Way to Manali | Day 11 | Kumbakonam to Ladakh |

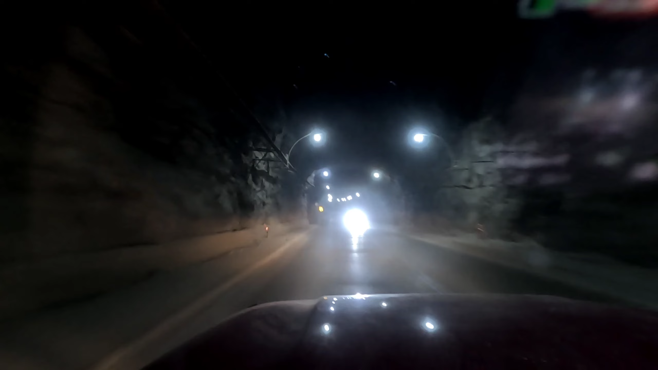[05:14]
இந்த டனல்ஸ்லாம் எப்படின்னா, மலையை குழஞ்சி நம்ம போகிறதுக்காக வழிபாதையை உருவாக்கியிருக்காங்க. இந்த டனலுக்குள்ளே சில்லுன்னு இருக்குங்க.